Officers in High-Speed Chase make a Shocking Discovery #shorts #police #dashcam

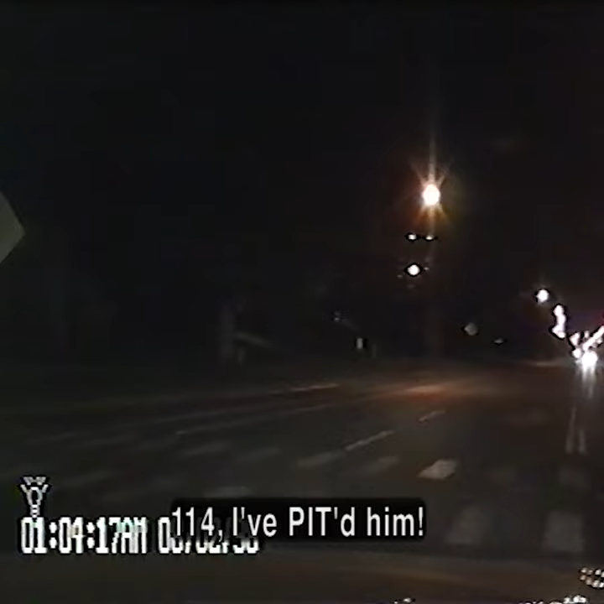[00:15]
The officer clipped the suspect's rear fender, a perfect pit that whipped them 180 degrees and killed their engine.